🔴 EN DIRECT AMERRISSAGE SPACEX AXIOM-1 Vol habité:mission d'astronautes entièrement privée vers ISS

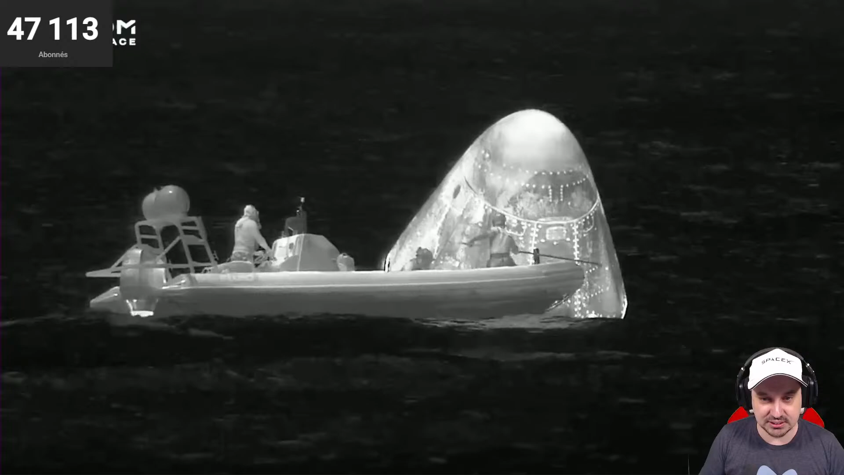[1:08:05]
ils sont en train de sniffer en
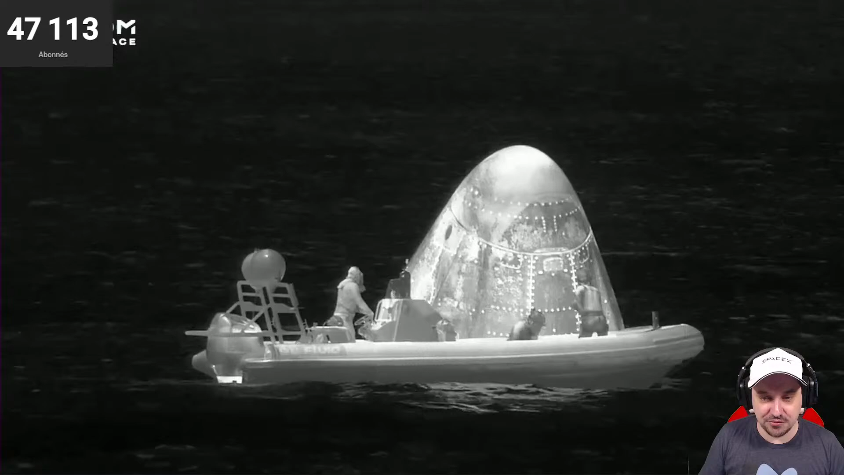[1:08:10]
fait autour de la capsule pour vérifier qu'il n'y a pas justement de gaz qui pourrait être dangereux pour les équipes de récupération
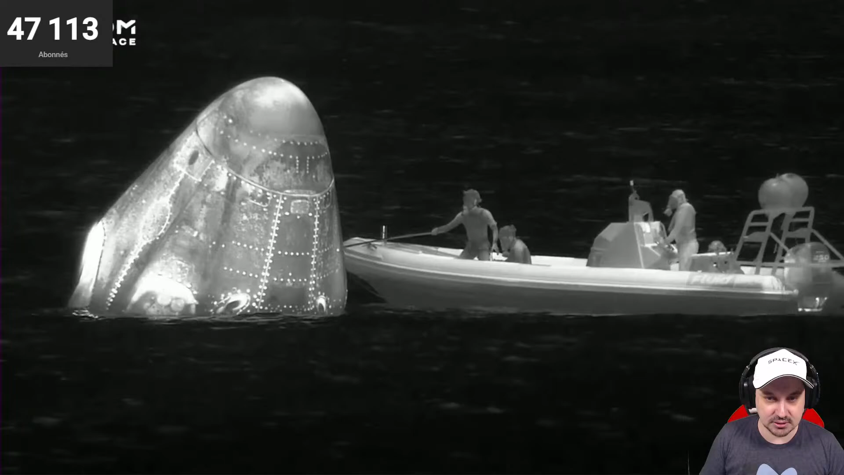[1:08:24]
en tout cas la caméra elle a une sacrée définition là mieux que celle de tout à l'heure